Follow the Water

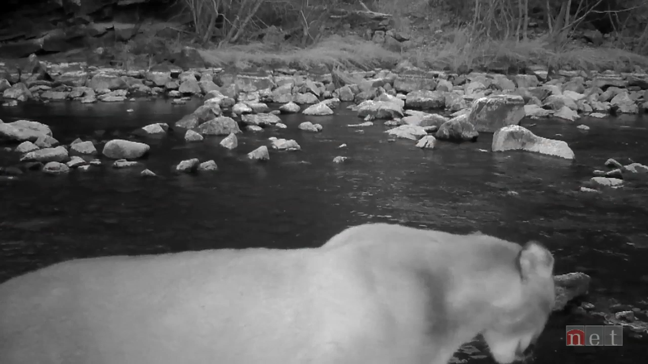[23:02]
We started with just one camera on the rim, but we also set up high-definition cameras on the trails to capture some of the wildlife.